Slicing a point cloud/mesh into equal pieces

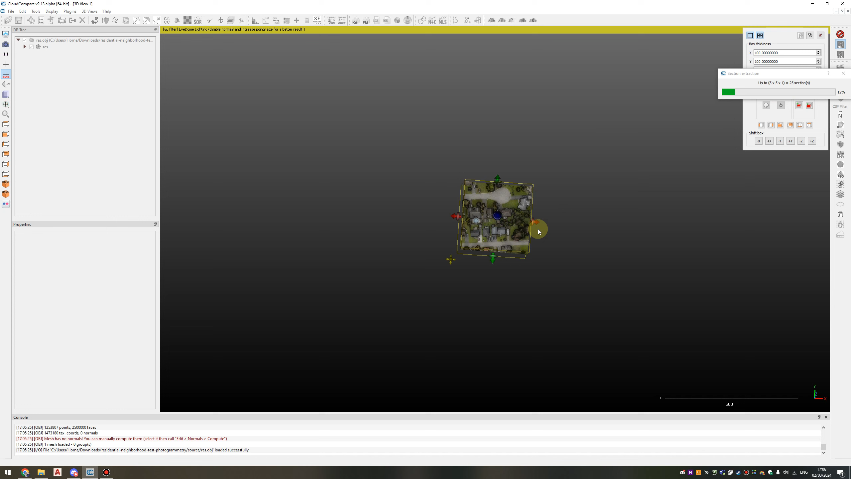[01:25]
so now you can see that you have the mesh you start with and also another one
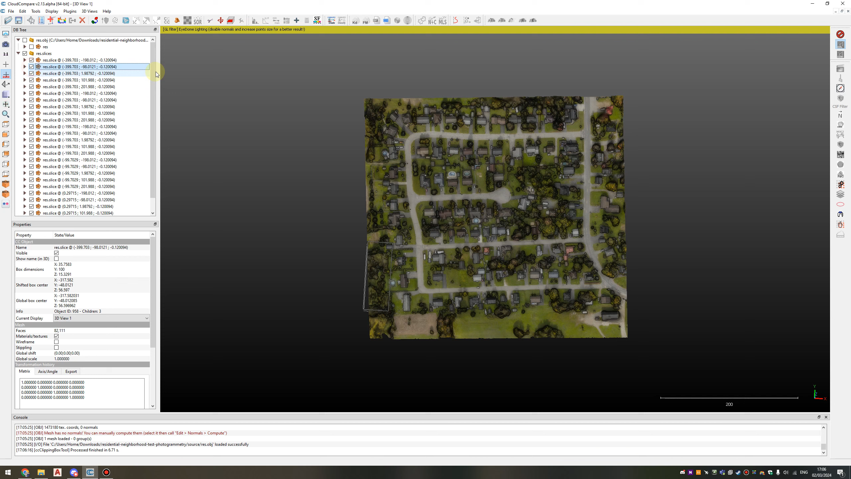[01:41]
is a lot of small pieces you can turn them off all of them
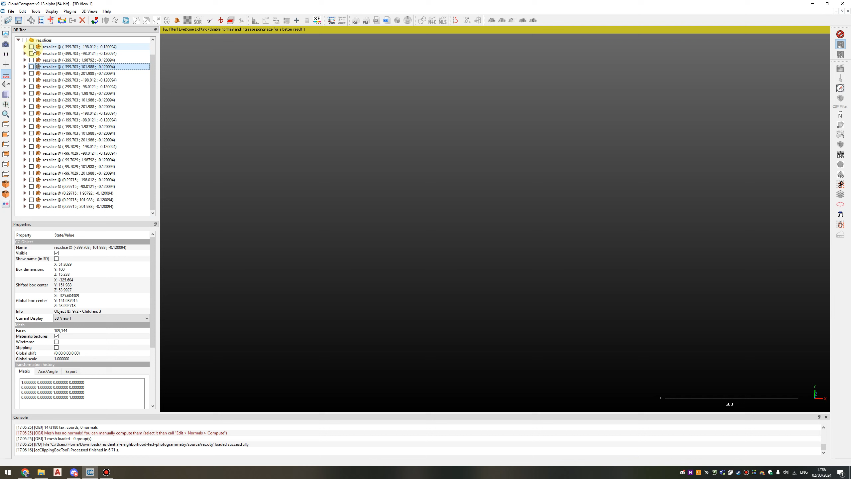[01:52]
and next you can just turn on each of them
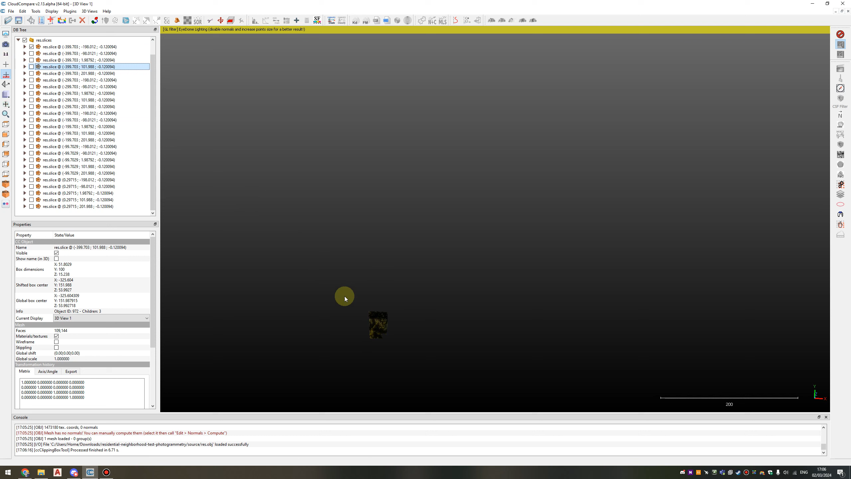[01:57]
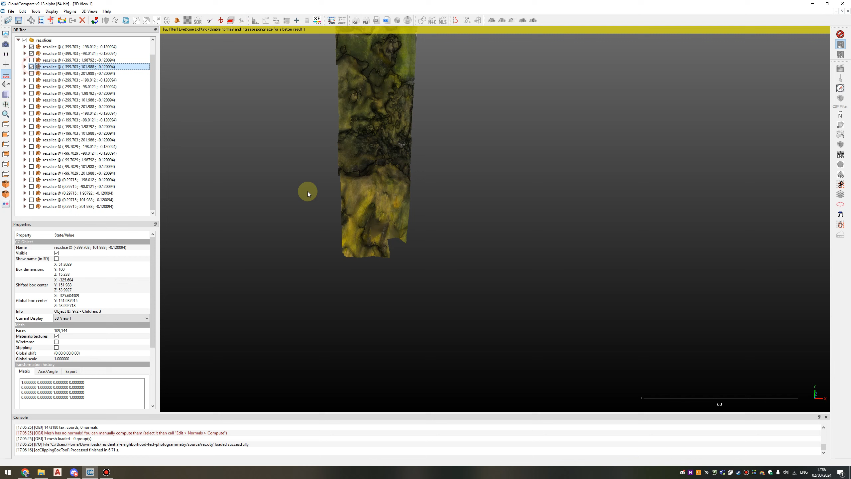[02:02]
separately and you can rename them like piece number one
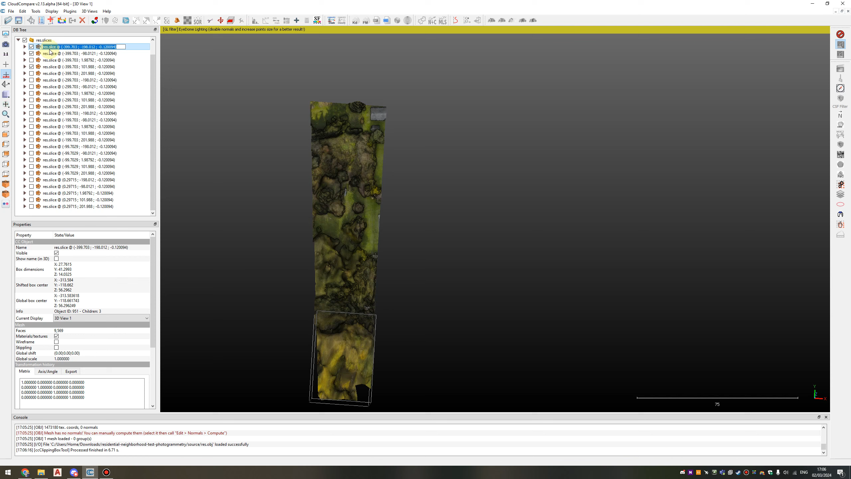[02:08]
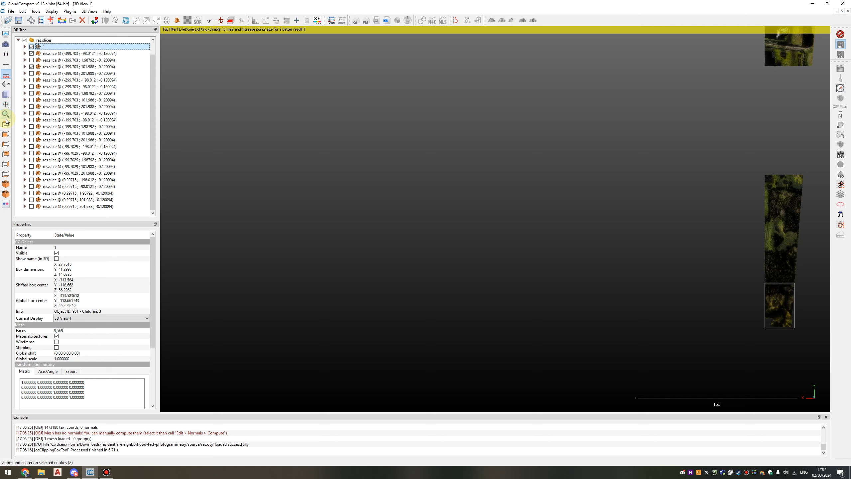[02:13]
the next one will be number two and you can save them separately as a separate file on different mesh
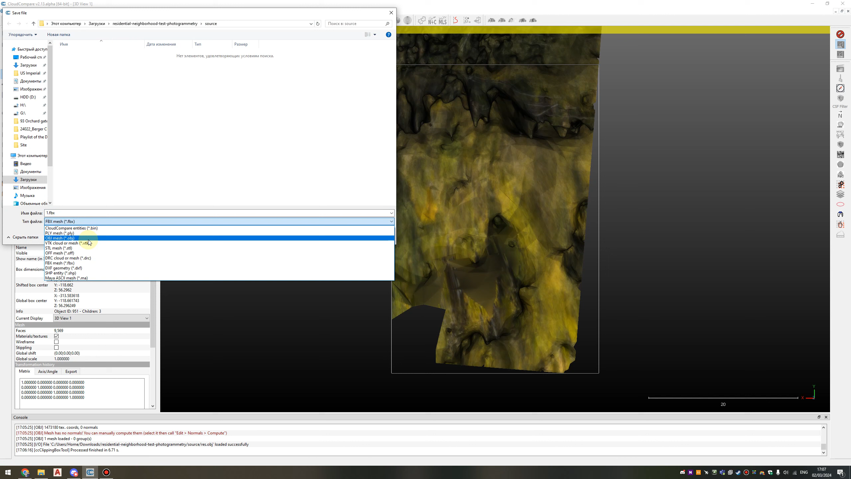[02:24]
format probably FBX will work for you and press save and the things need to be done with all the pieces separately